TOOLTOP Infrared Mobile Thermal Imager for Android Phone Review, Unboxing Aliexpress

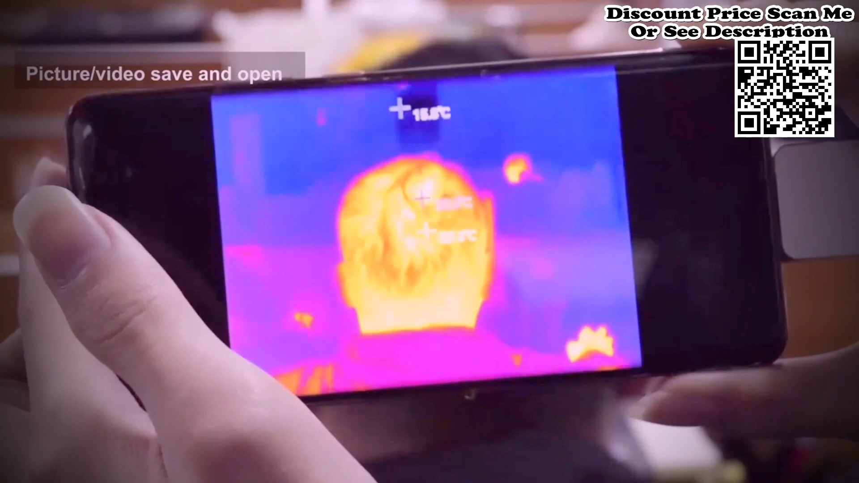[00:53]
It supports high and low-temperature tracking. It supports adding points, lines and rectangular boxes, for regional temperature measurement.